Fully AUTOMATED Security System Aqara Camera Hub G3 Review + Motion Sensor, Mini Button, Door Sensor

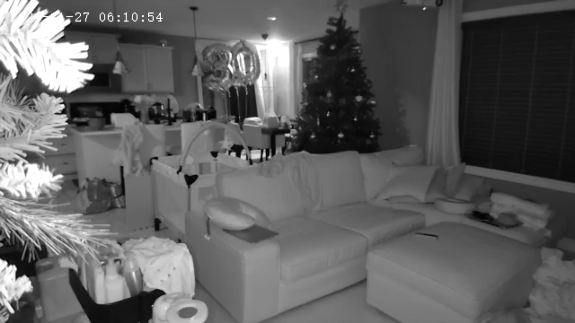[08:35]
of the footage here It also has a time stamp as you can see up there It'll detect humans and you know give you a notification If someone was intruding on your home This is really cool for those of you who wants to sleep at night peacefully, right?